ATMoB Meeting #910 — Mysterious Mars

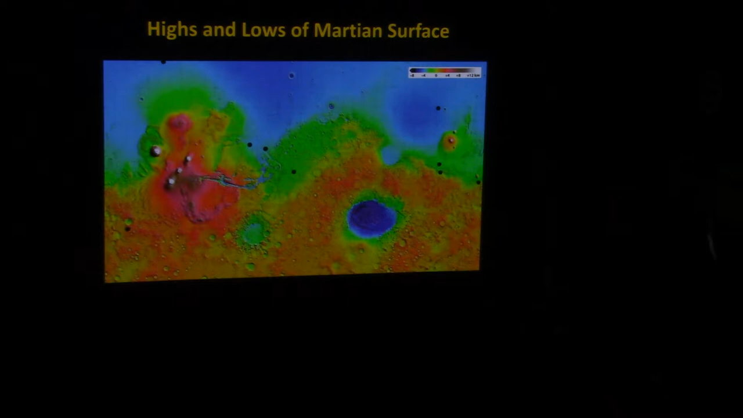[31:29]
blue area without a lot of detail. So because it has relatively few craters, it's telling us that it's younger than the average surface age of Mars down here. Why is there this big flat area? If you look down on the North Pole of Mars, it's a big, flat area, much like you would imagine a seafloor to be.